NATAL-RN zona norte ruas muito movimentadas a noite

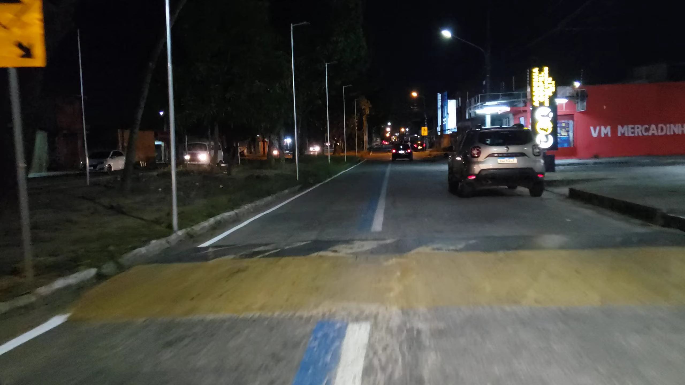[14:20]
Botaram esses postes aí, ó, no canteiro aqui, à nossa esquerda, no canteiro central, para luz de LED, né? Já tá tudo instalado aí, não sei porque ainda não acenderam, porque tá precisando, ó, como tá escuro.
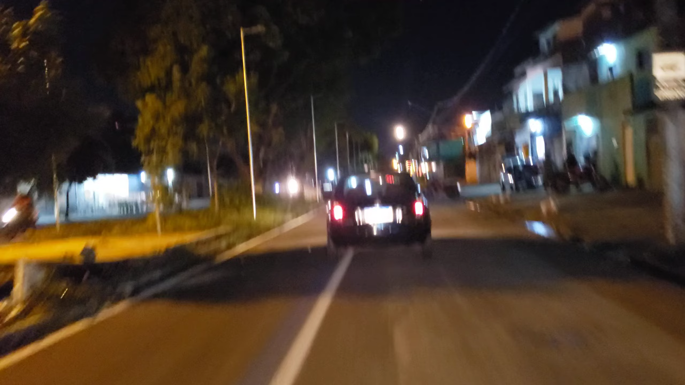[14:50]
Antigamente a gente só tinha essas luzes aqui tradicional, ó, que ainda tem, né? Essas luzes amarelas. Eram as melhores do mundo. Aí agora apareceu essas de LED, essas outras já não prestam, não clareia nada.
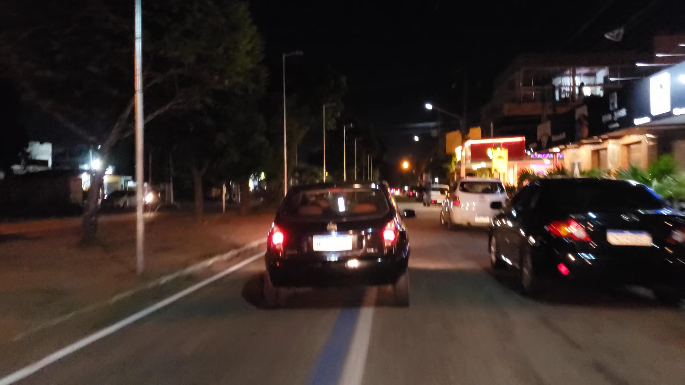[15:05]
É desse jeito, viu?
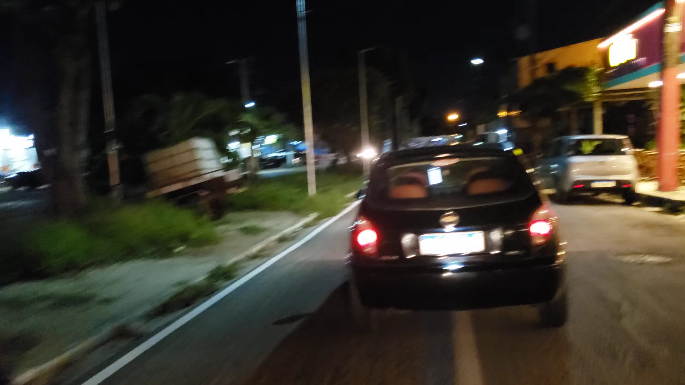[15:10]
É igual você ter um carro com luz amarela. Você é doido para botar umas de LED, né? Porque é bonita, clareia mais. Mas é proibido, né? Chegamos aqui na rotatória.
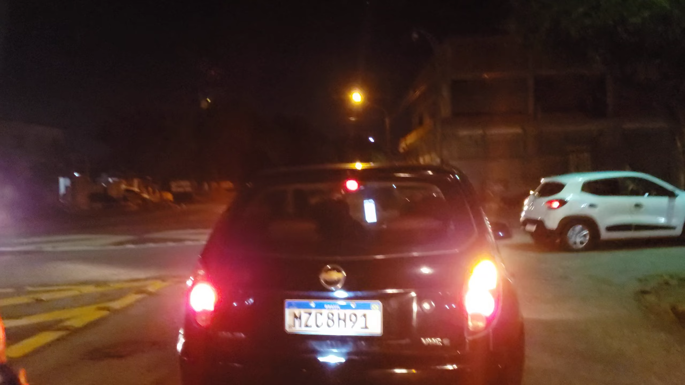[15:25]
Vamos deixar a Rua da Ciranda e vamos pegar à direita, na Avenida da Chegança.
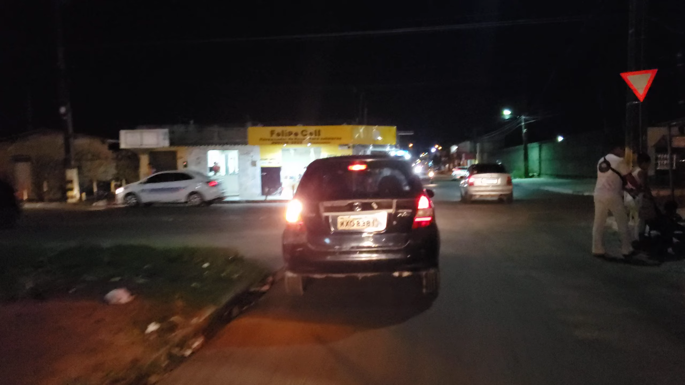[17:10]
Vamos pegar aqui a esquerda, na Rua dos Caboclinhos. Rua dos Caboclinhos aqui em frente.